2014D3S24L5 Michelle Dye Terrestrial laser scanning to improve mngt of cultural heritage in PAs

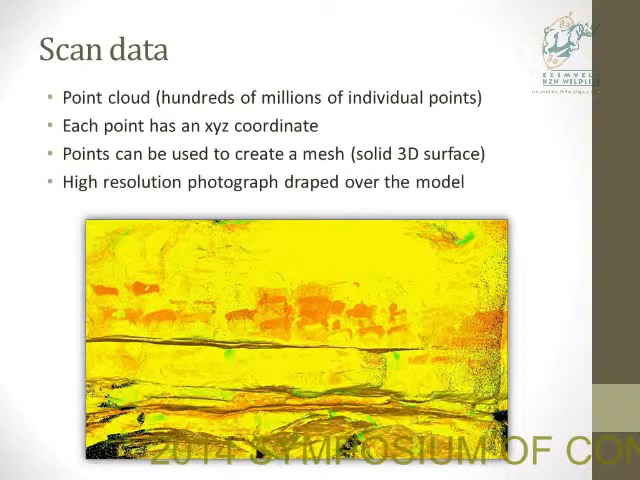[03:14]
It also has this color because the scanner also records the light intensity value for each point. The points are then used to create a 3D surface model called a mesh,
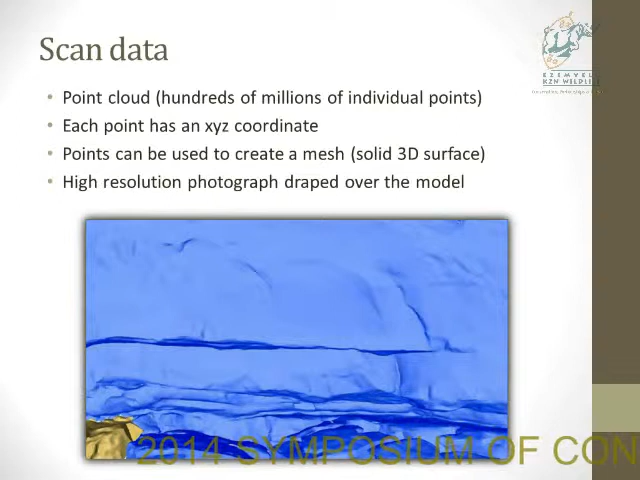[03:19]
and then we'll take the high-resolution photograph and fix it onto the mesh so that we have our textured model.
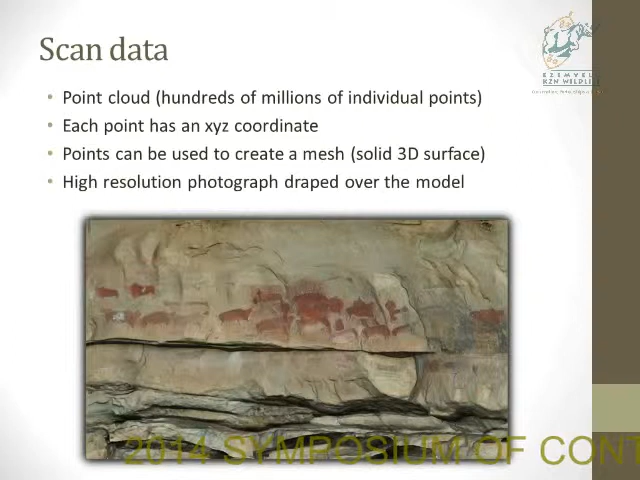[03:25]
So we're into Battle Cave in Inyosuti. This is a really amazing site, and you can see from these images, it just has such a diversity of paintings.
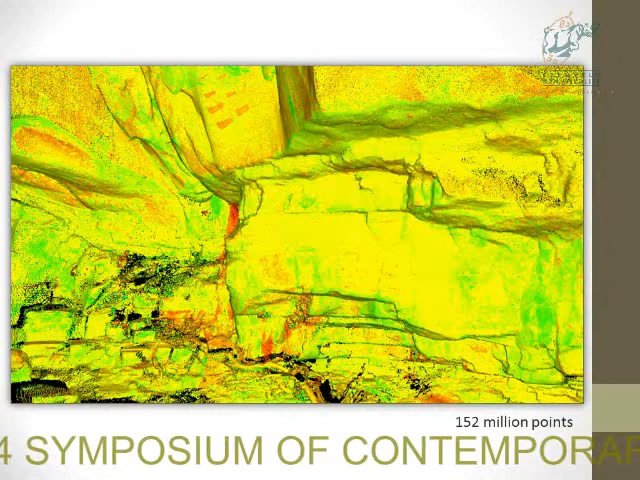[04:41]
We took 12 individual scans at the site and stitched them together. And here we've got the model.
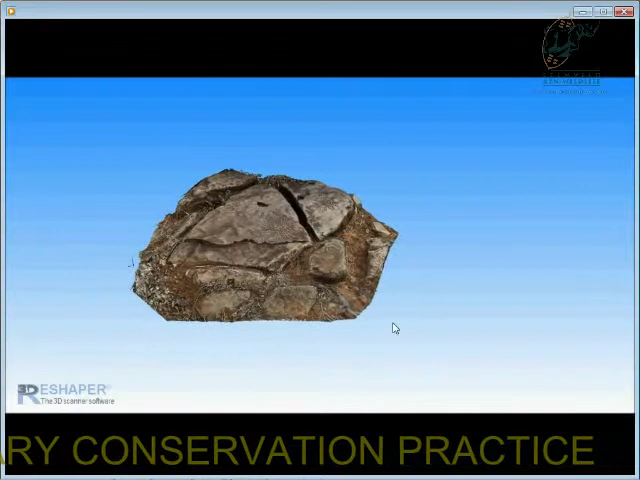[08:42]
And again, you can see the eroded edge.
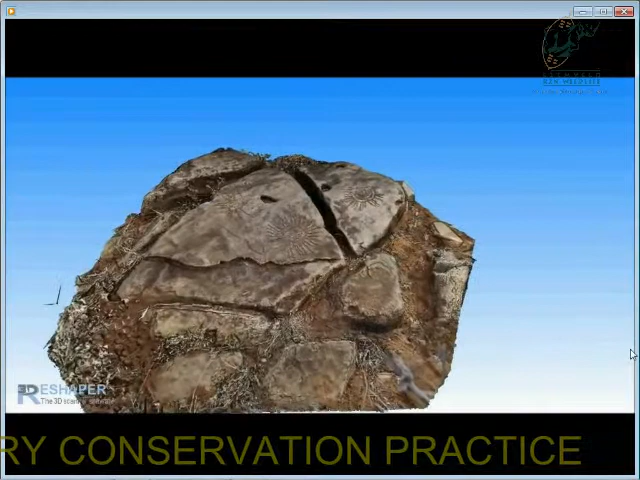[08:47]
You can see every angle of the site and all the details.
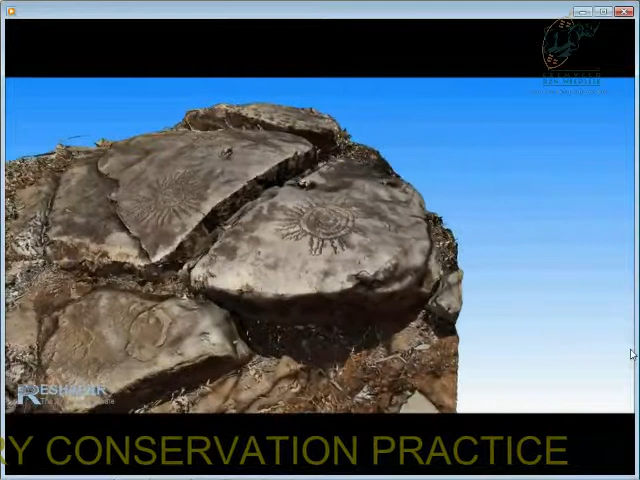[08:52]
Here we can see that partial antelope nicely as we move past.
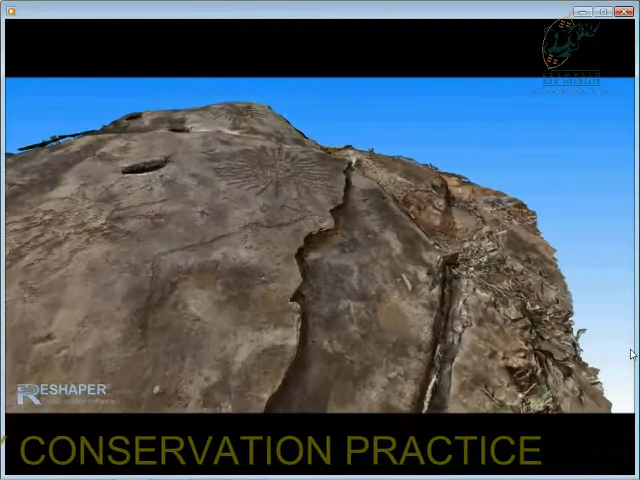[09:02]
And every single pic, mark, and detail in the rock.
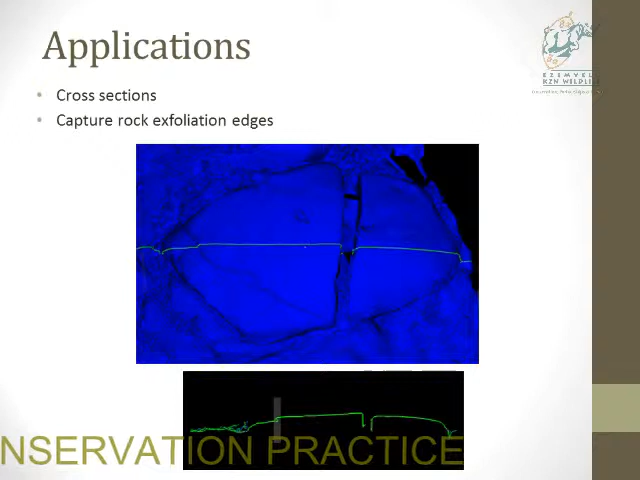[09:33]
But to explore that further, we created some two-millimeter contours from the scan data.
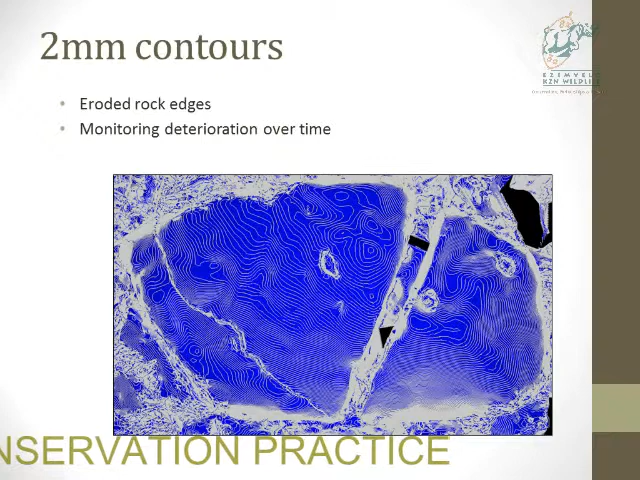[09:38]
And if we turn that sideways, you can see how well it's captured that edge.
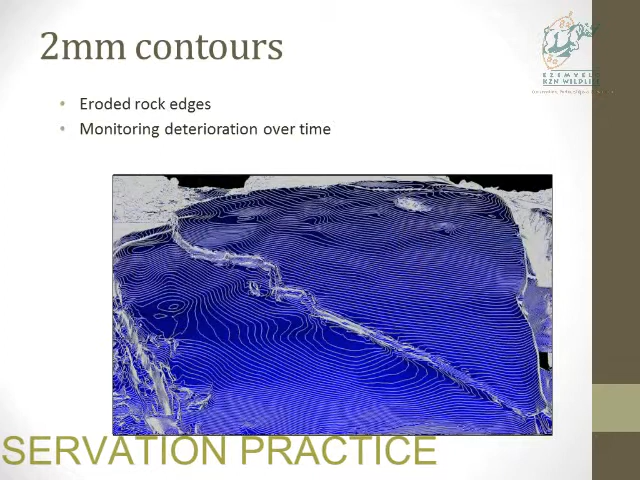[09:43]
And then if you wanted to go back and scan it again, you could measure very precisely if that has shifted five millimeters back. Okay, and then we went to the Karoo to document these cobalt houses.